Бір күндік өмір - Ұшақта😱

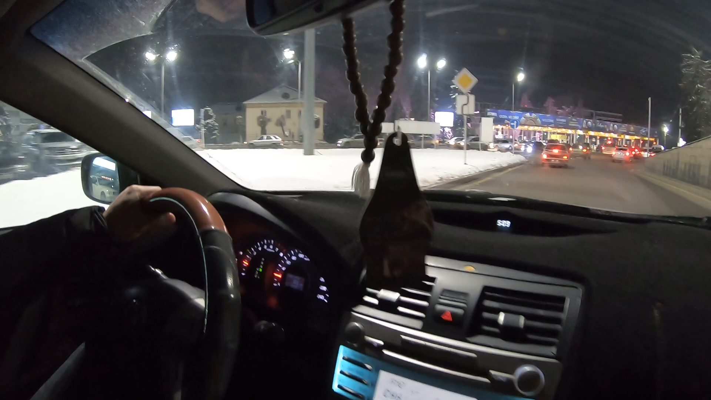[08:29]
Қараңдаршы, біздің Маңғыстауда дым қар жоған. Сендер қардан өз жағынан не надоел шығар да? Бізде де қар жоқ қой, мынаны қарашы.
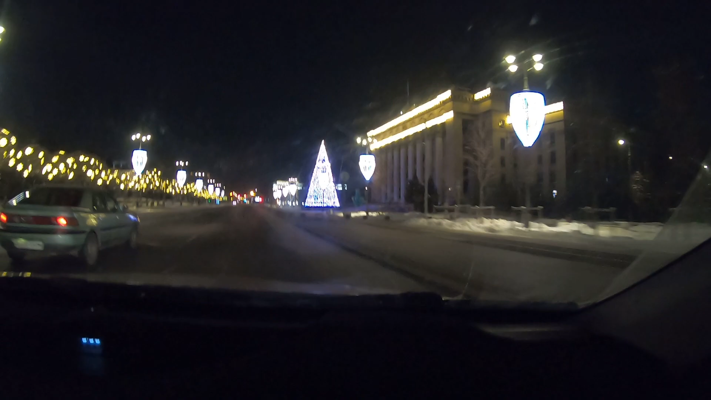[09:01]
Не деген мынау. Не деген қала мынау? Қай қала мынау? Аты қандай қала? Лондон. Пай, достар, Лондонда жүрік біз деген. А так, қар қоқам, әдемі болып тұр ғой, біз қар көрмегенбіз ғой. 9 жыл болды достар, біз дұрыс 10 жыл болды почти осы 2020-да.